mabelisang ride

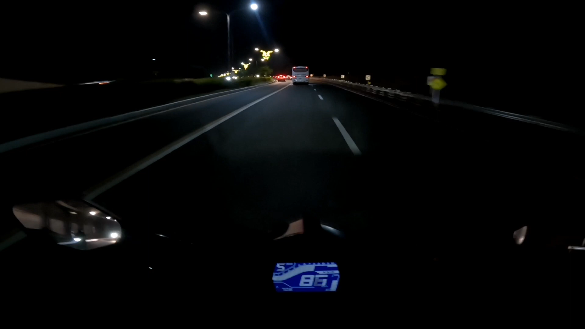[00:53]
hindi ba guys mabilisyan lang biyahe hindi ako no tayo maka-vertect nito guys dahil
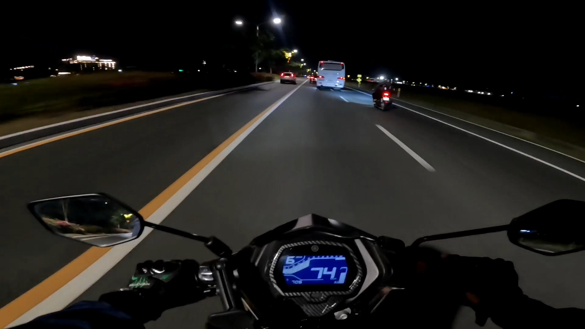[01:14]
may mga sasakyan na dikit-dikit wala na yari na tayo nito guys ito tayo
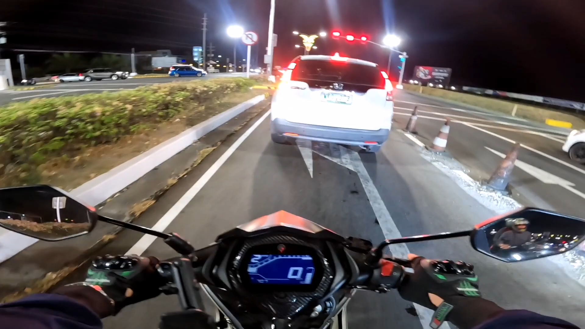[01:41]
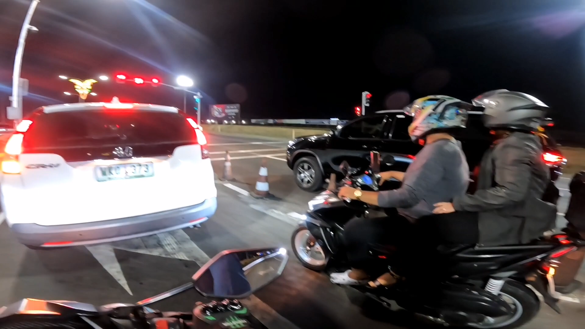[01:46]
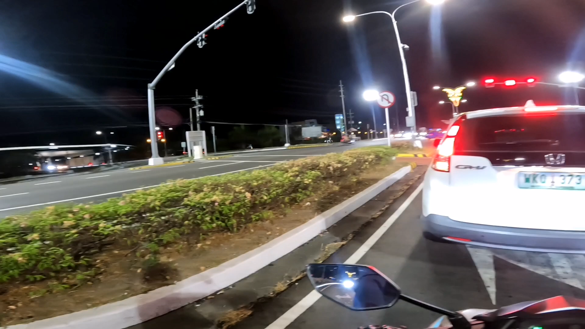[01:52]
tambay tambay muna guys ay lubak lubak to dito ngayon hindi na dahil naka espalto na ganda na siya
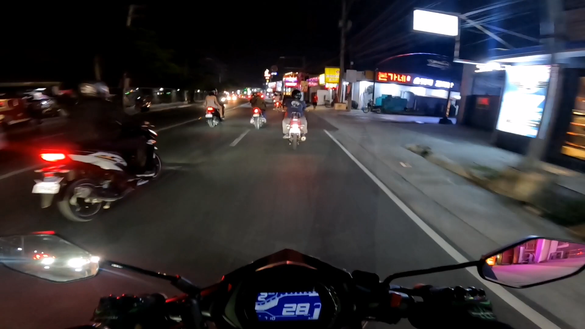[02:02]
malinis na wala nang lubak lubak dati dito parang
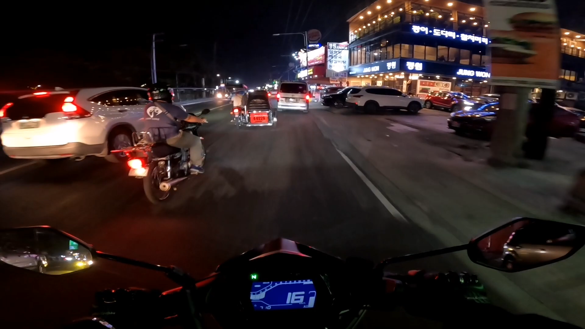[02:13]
bako bako talaga yung dad buti nga ngayon wala na alright hindi
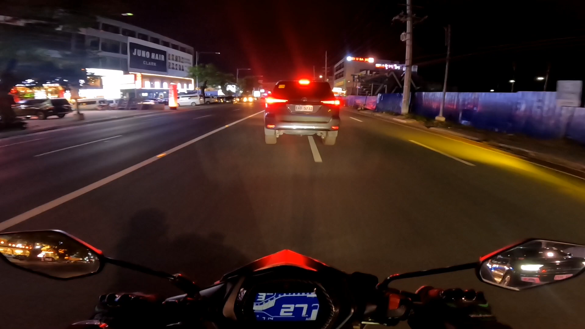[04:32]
Atay tayo dito kalma dapat sa kabila ako dumaan guys dito pa ako sa gitna Alright Yeah no?